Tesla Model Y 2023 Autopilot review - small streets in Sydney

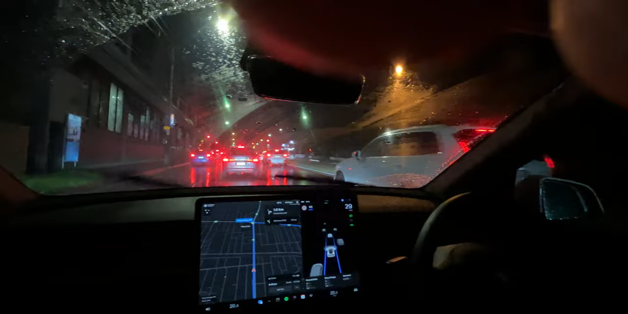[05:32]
Autopilot works at night, in the rain as well. But just be aware that it uses visuals only and has no radar or LiDAR support.
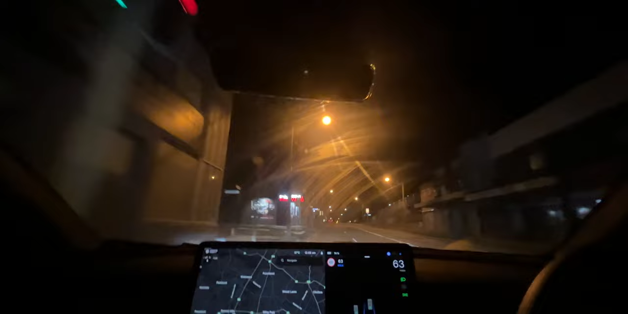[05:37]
So if you can't see the road because of the weather going crazy, then autopilot won't be able to see the road either.